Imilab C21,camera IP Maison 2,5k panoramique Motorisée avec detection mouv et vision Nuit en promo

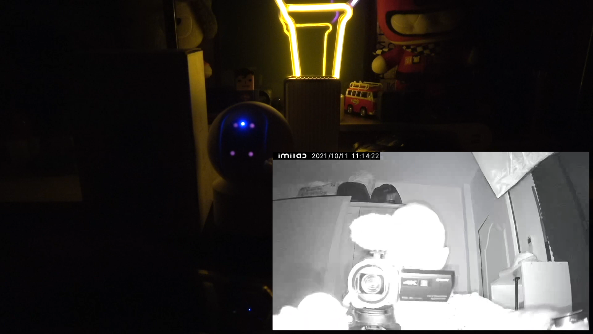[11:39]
et on voit voyez on voit bien que la caméra est passé en vision de nuit encore une fois la vision nuit
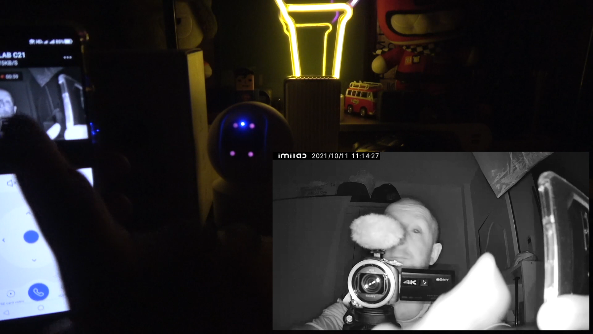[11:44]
ok donc on voit bien que ça joue à pas grand chose soit on est je vais vous le mettre dans je vais le mettre dans l'axe soit on est en très faible luminosité et on se bas en fait ça suffisait au niveau de l'éclairage là soit on pas directement en vision nuit on va rallumer la lampe derrière un petit peu pour voir si on parle vraiment détection bien évidemment détection d'humain on allume l'éclairage au fond je pense pas que ça fasse une grosse grosse différence mais on aura vu que ça peut suffire encore une fois en